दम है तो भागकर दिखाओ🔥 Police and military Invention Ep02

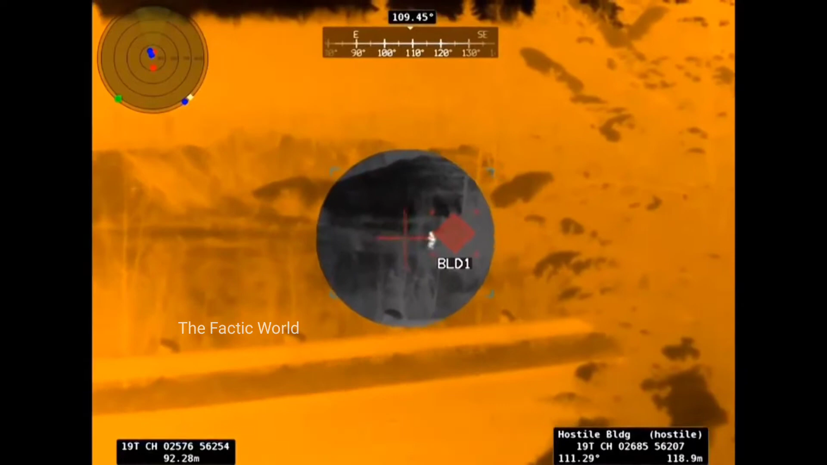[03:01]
इस गौगल में light notification technology का use किया गया है जो कि night vision के feature साथ होते हैं जिससे के अंधेरे में भी दिखाई दे सकता है